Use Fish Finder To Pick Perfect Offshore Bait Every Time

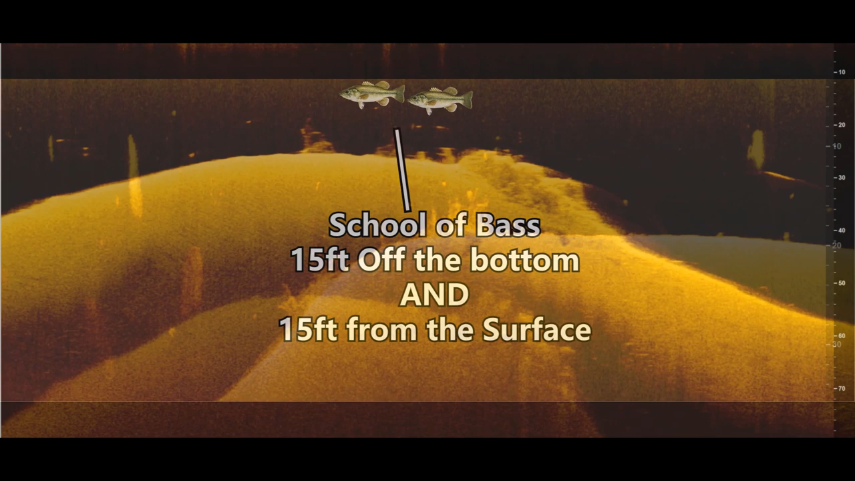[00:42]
And so it can be a little bit challenging to figure out the best bait to throw to get those fish to bite. And so I'm going to use some graph images from my fish finder as well as some illustrations to explain which baits you need to be throwing depending on what you see on your graph and how the fish are positioned on different structures, covers, and depths of water.
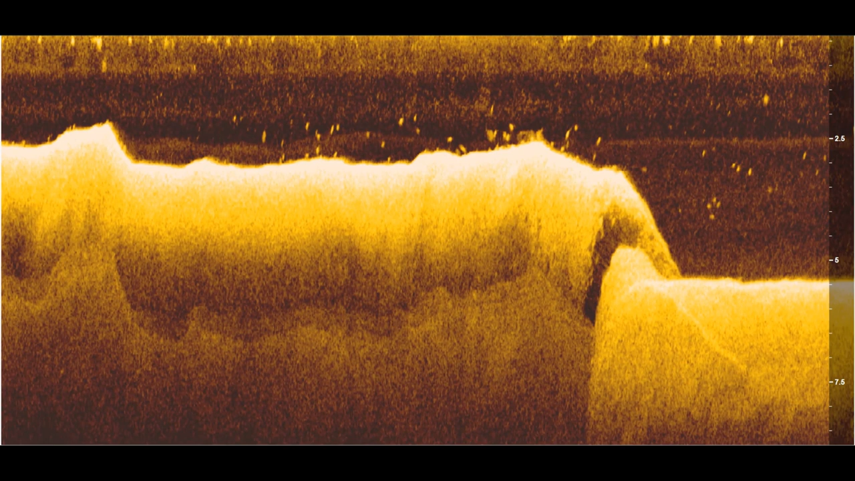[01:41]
And if we take a look at this similar situation using down imaging on a fish finder, you'll see that these fish right here are positioned on the bottom. So whenever I'm graphing over a piece of offshore structure and I see fish positioned less than 2 feet from the bottom of the lake, I consider these fish on the bottom.
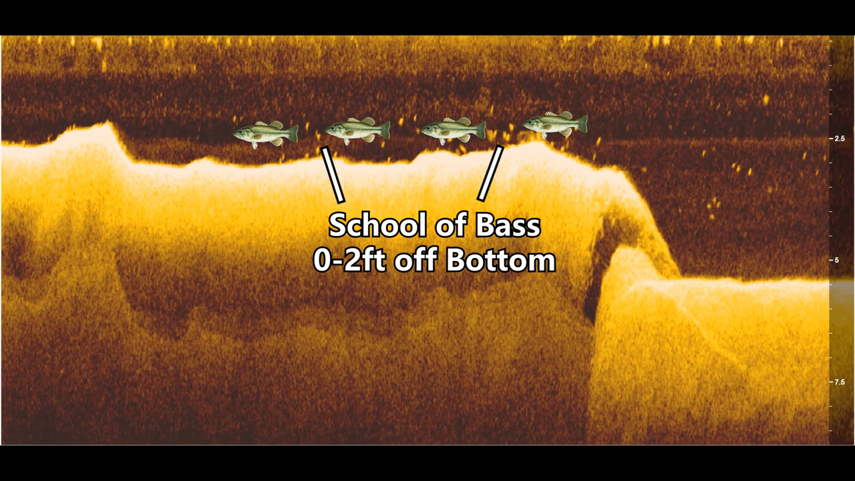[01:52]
And I have a certain set of baits I use to target these fish.
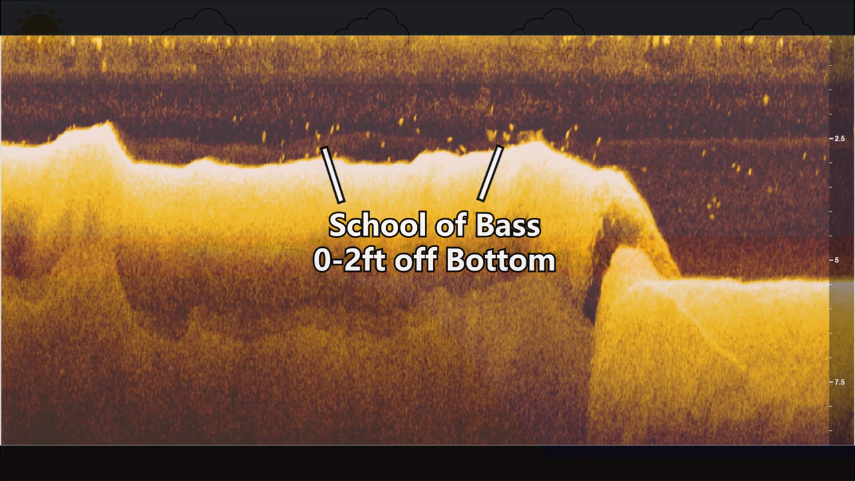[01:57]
My number one go-to bait is going to be a football jig.
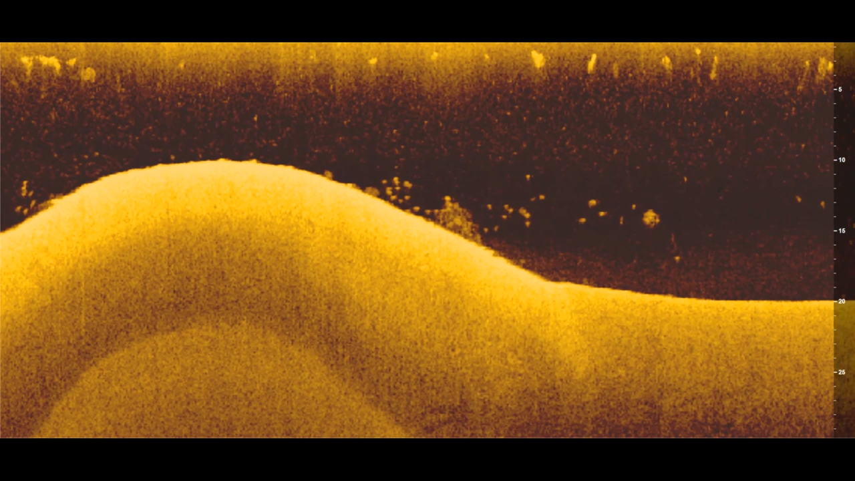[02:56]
And if you take a look at this on a fish finder using down imaging, you'll see that these fish in this image are within 5 feet of the bottom,
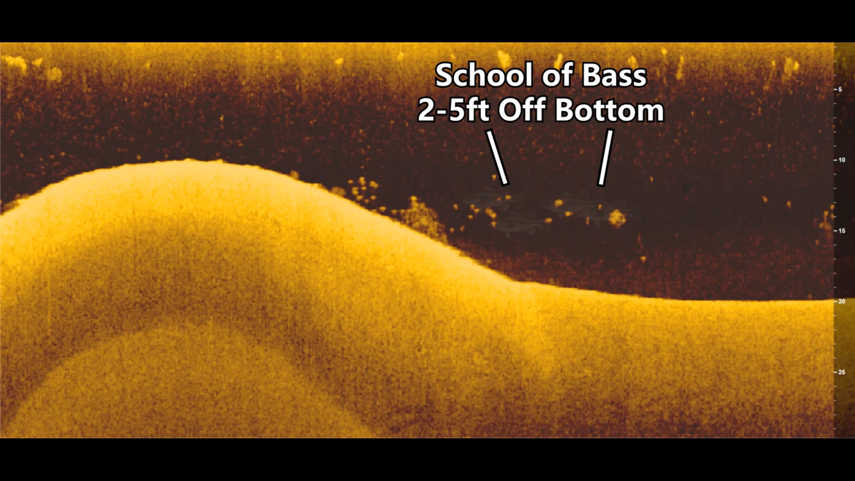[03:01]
but they're not really that close to the bottom either, so they're about 5-6 feet off the bottom of the lake. And these fish are not going to react to a bottom bait, like a football jig or a deep diving crankbait that's digging into the bottom. A lot of times when those fish are within 2 feet of the bottom, they'll go down to eat a bait.
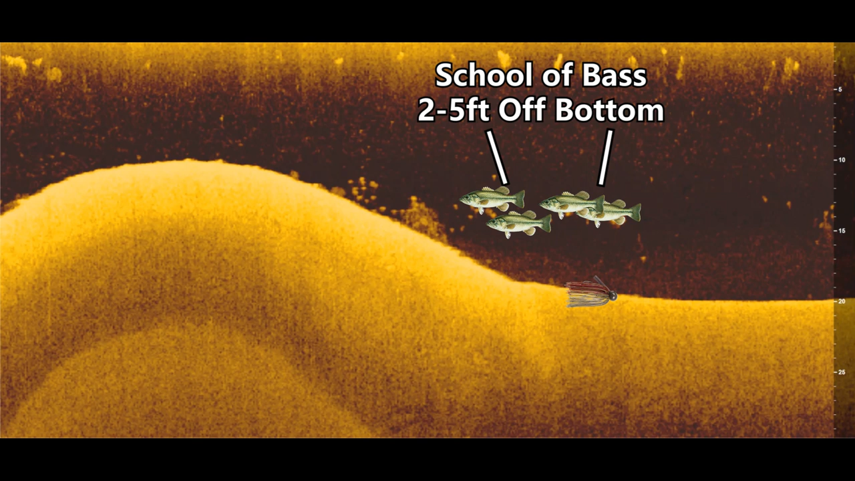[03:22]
But when they're 5-6 feet off the bottom, they're not going to go down to the bottom to feed. And you actually have to work a bait up in their area to get them to react.
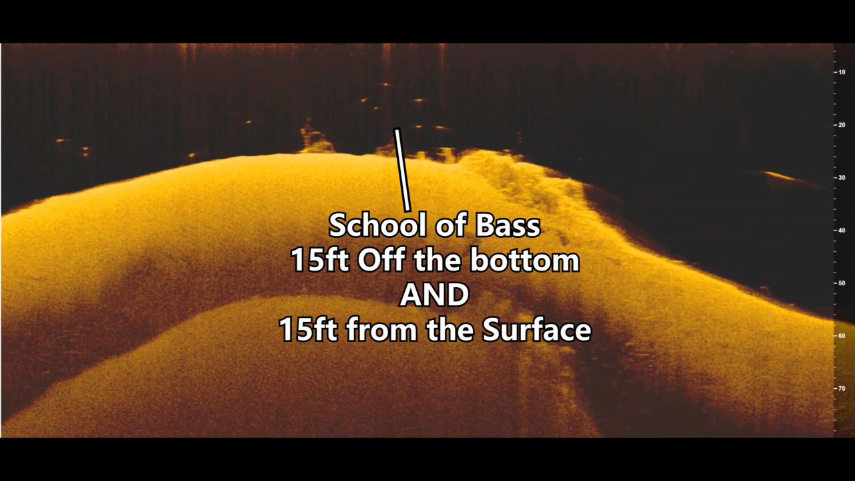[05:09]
again, anywhere from 10 to 12 feet off the bottom. And a lot of times I struggle to catch these fish in general because you really
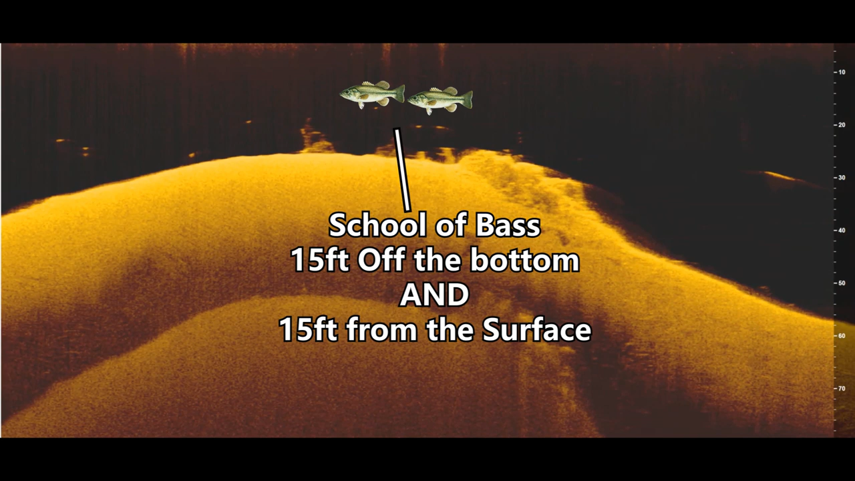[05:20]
have to bring your bait right in front of that fish's face to get them to feed. And I find that a lot of times these fish are a lot easier to catch when they're suspended, you know, 10 feet off the bottom,
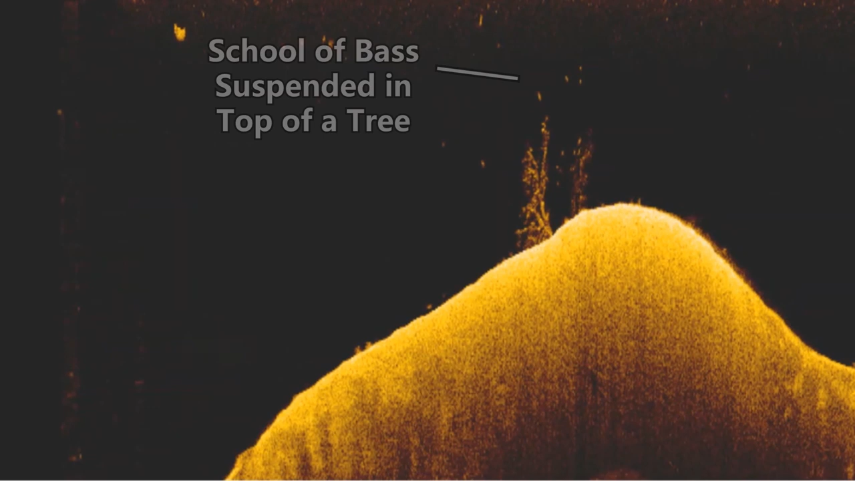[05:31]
but around some sort of cover, like a brush pile or a big rock or maybe a tree in the water.
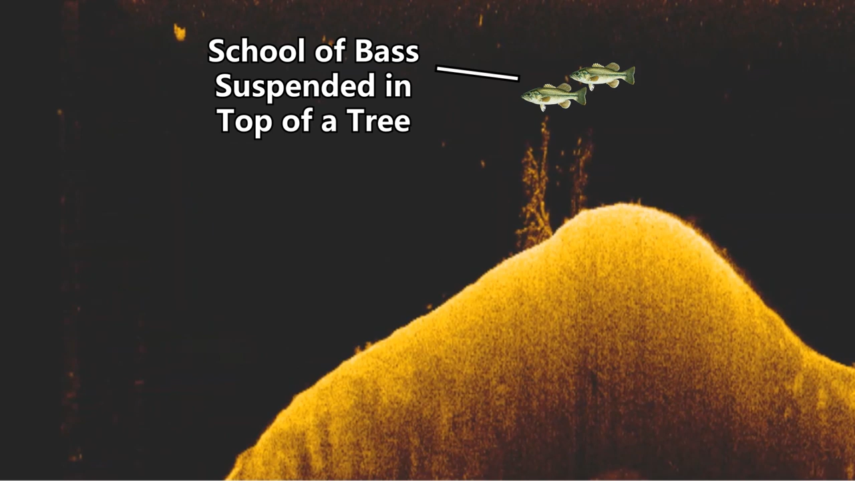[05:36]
But we'll get to that in a little bit, but let's just focus on these fish that are suspended in the middle of the water column around no cover.
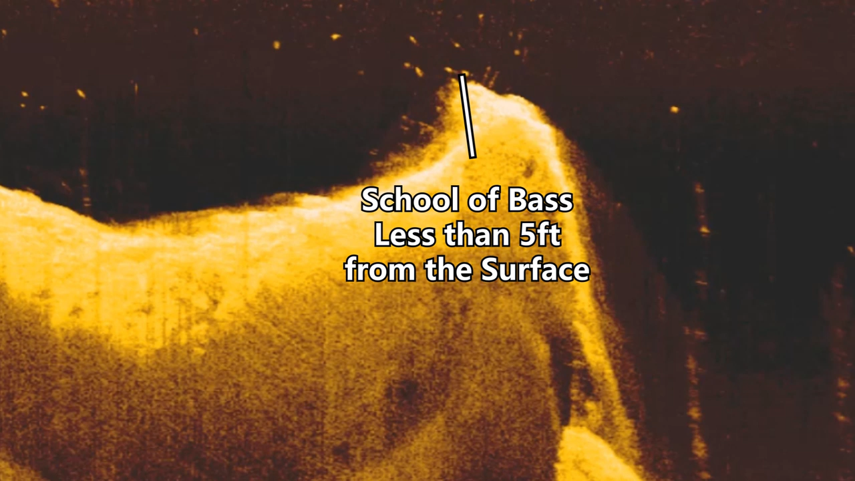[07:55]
And a lot of times you can actually graph over areas and see fish within 5 feet of the surface and after you finish graphing over that point,
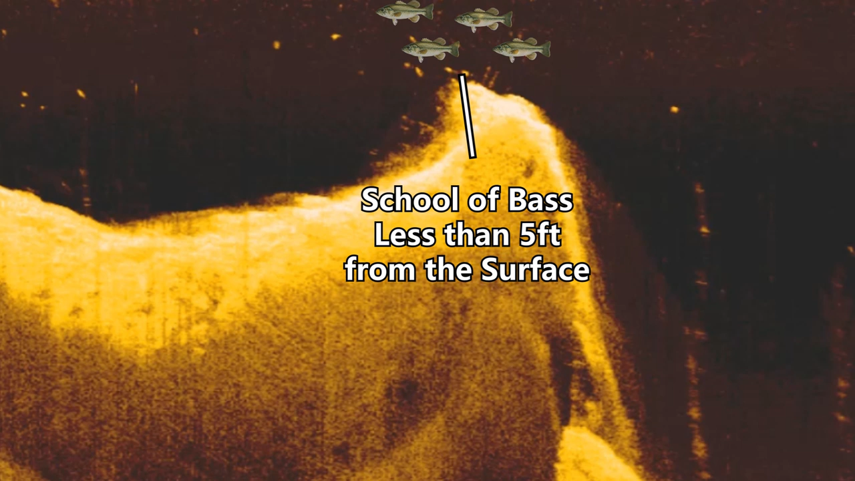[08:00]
they'll start blowing up on that point or on that top of that brush pile or hump or whatever it is. And all of these fish are going to be just cruising within 5 feet of the surface waiting for shad to get close